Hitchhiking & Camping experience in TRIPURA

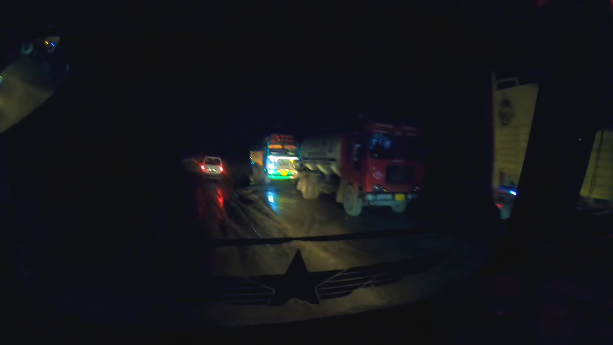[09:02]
भयंकर वाला जाम लग गया, मतलब 2 से 3 घंटे हम यहाँ पर रुके हुए थे, और मतलब एक जेसीबी ने आके इसको धक्का मारा, और धक्का देने के 200 रुपए के लगभग, हाँ 200 रुपए लगभग के लिए उन्होंने, तो ड्राइवर भाई साहब ने दिए उनको पैसे, और बहुत ख़राब हालत है यार यहाँ पर रोड की।